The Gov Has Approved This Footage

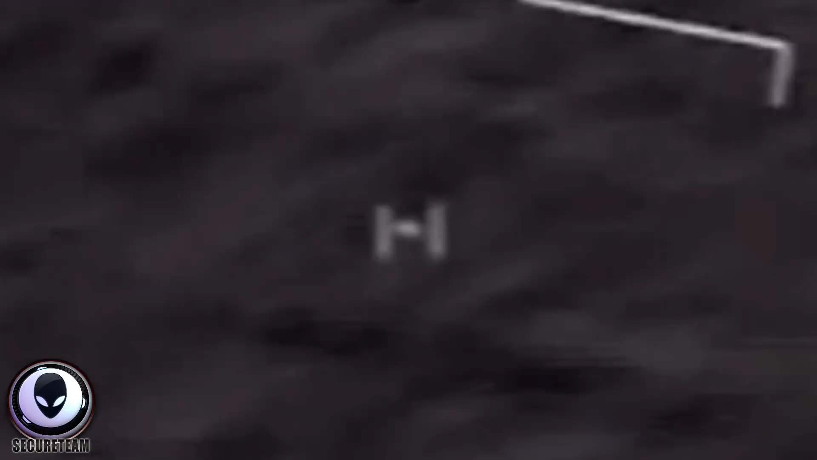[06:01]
Did it disappear? Did it turn out to be a bird? We don't know. We don't get that.
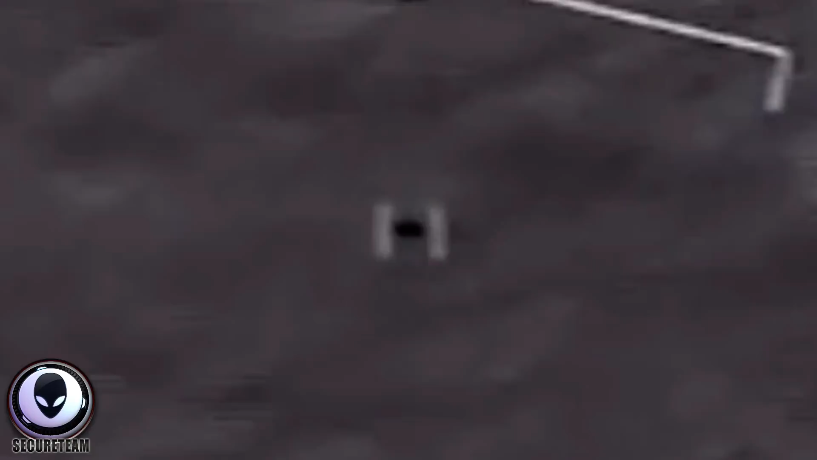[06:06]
But what we can see is that they're obviously tracking something that would seem to be moving fast over the ocean off of the east coast. And according to the information in the video description, the object in view remains unidentified.
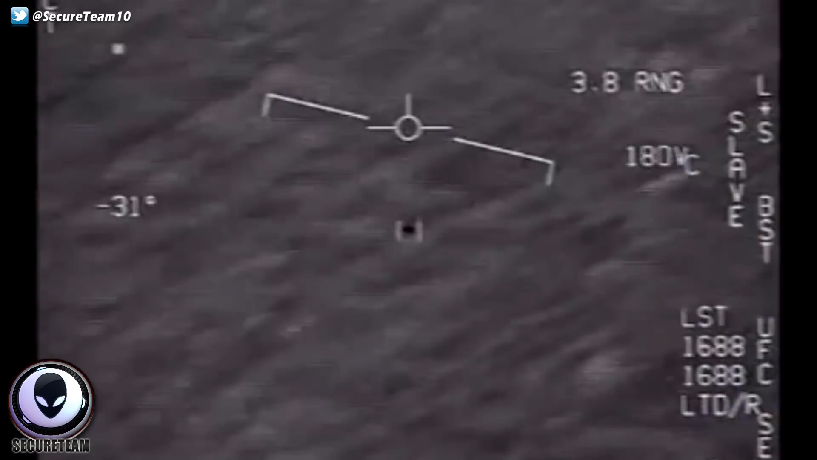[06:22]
And so, like I said, guys, this video along with the others, although definitely interesting and could very well show, you know, proof of anti-gravity craft if that is indeed what they are, we will likely never know because the way that Tom has released them and sort of slowly drip fed them out, when we do see them, they're highly edited. We are told that the footage has been reviewed and scrubbed of any identifiable information.